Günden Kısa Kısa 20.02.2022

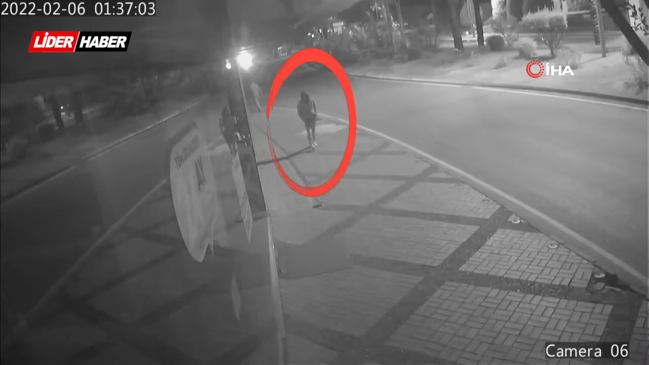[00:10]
Bir hırsız demokrasi bulvarı girişinde bulunan baharatçının ön kısmındaki tezgahtan lokum alarak parasını ödemeden kaçmaya çalıştı.
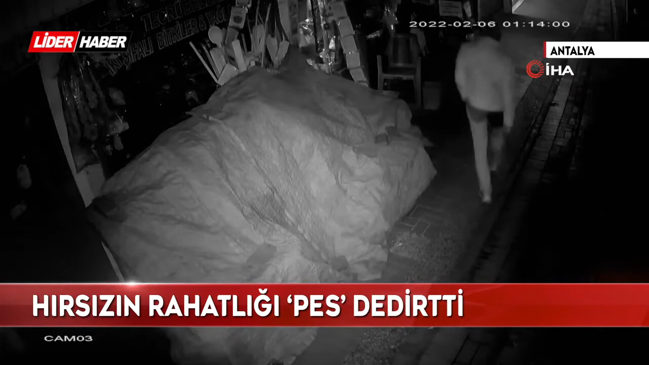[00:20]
İş yerinin olayı fark etmesiyle fazla uzaklaşmadan yakayı ele veren hırsız polislere teslim edildi. Aynı şahsın daha önce de gece geç saatlerde koltuğunun altında içki şişesiyle gelerek tezgahın üzerindeki örtüyü açtıktan sonra keçi boynuzu ve çeşitli çerezlerden aldığı belirlendi. Öte yandan iş yerinin güvenlik kamera görüntülerini izleyen dükkan sahibi hırsızın rahat tavırlarını görünce şoka uğradı. Gece yine bir buçukta bu adama benzer görüntüsü o mu değil mi bilmiyorum tam.